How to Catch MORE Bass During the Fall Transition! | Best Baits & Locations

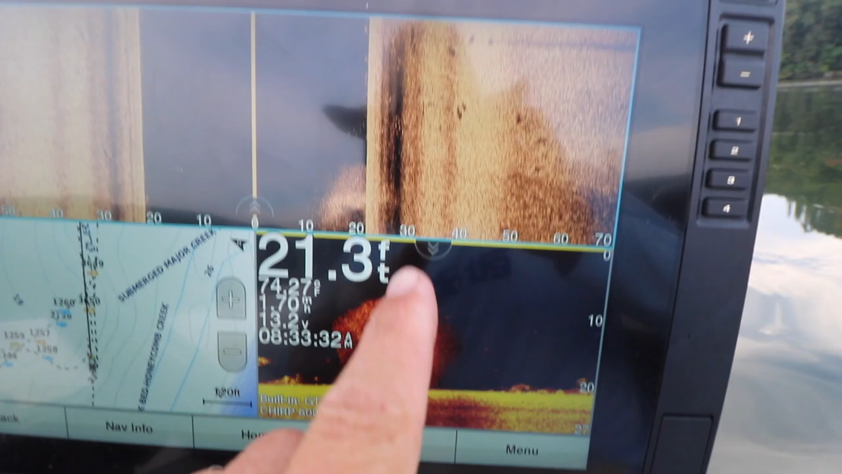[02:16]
On screen: depth 21.3 ft
run side imaging and i got my map so let's hop over here to down
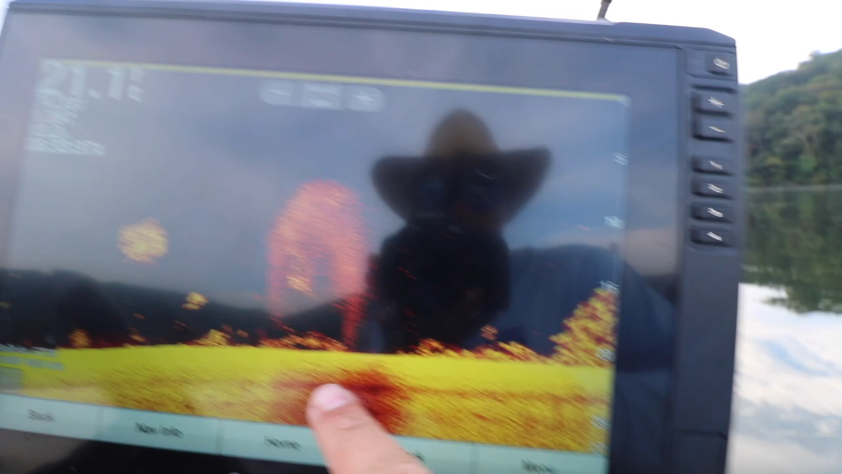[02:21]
imaging look at this oh my gosh that's a big school of white bass look at this that's
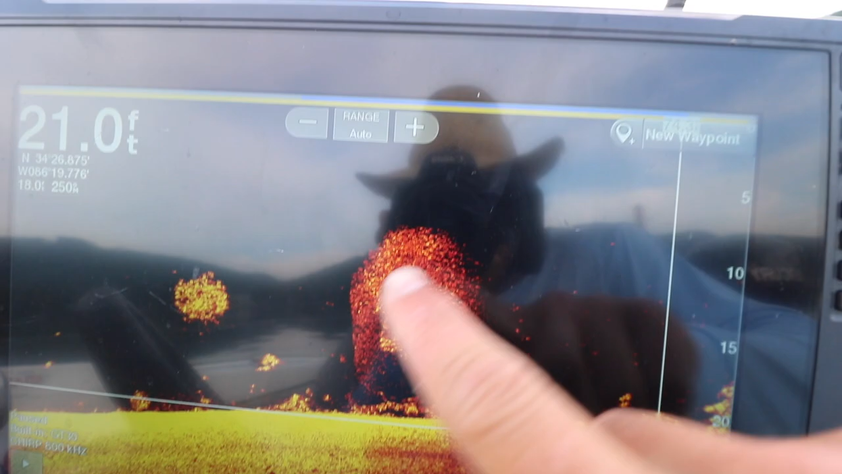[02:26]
On screen: depth 21.0 ft
a bunch of bait that's a million of them right there that's a thousand of them that's
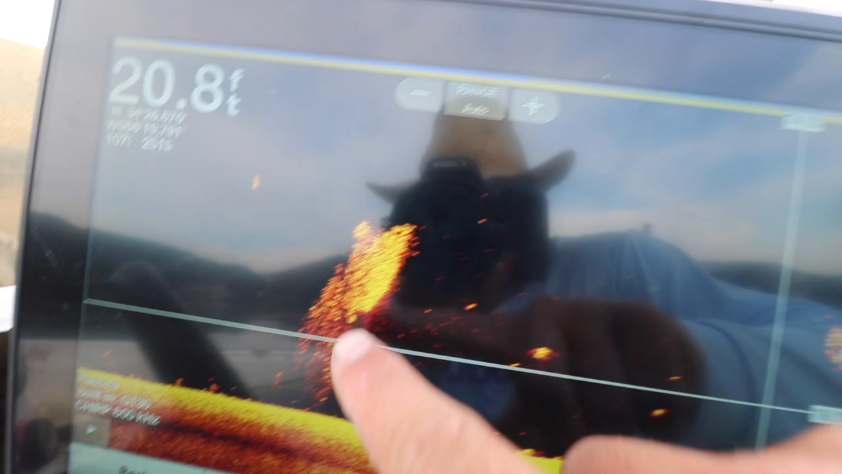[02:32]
On screen: depth 20.8 ft
probably 10 000 of them so many bait right here
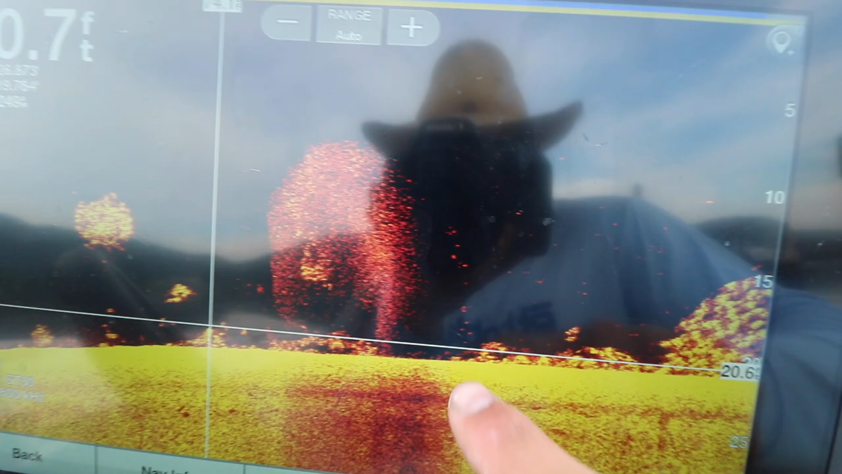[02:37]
and you got all these fish loaded behind it we're in 20 feet uh the white bass are
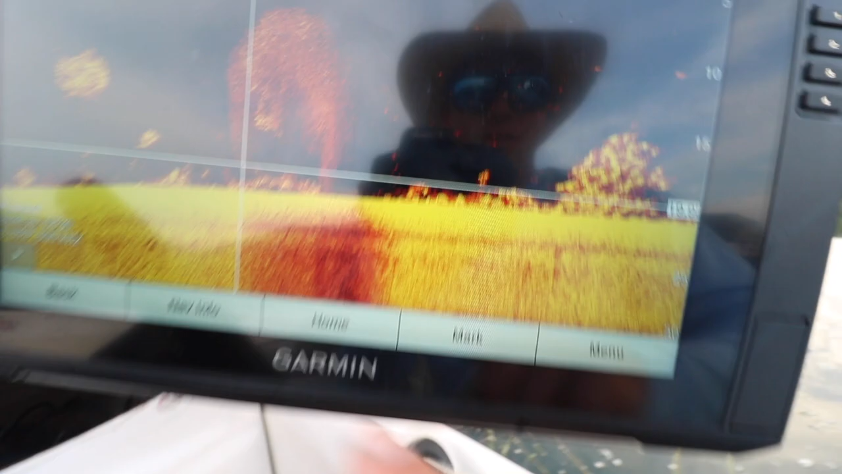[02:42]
out here kind of towards the channel but as we get up on this point these fish are going to be
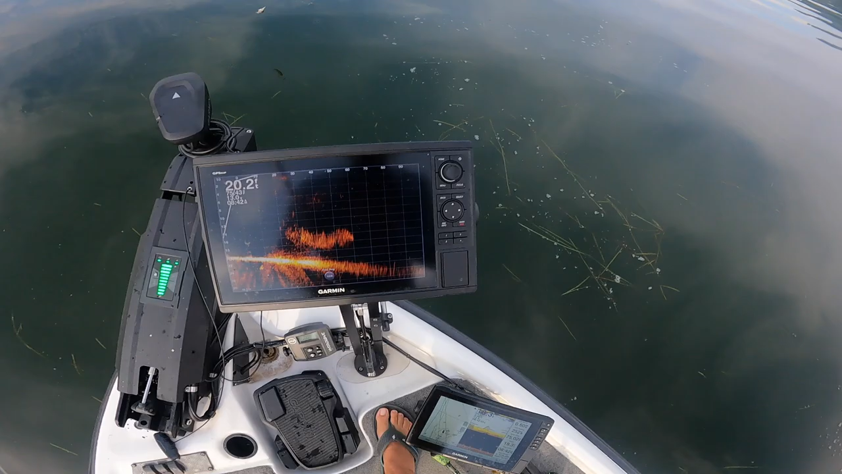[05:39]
look at this guys they got live scope on bait is just everywhere these bigger marks on the bottom under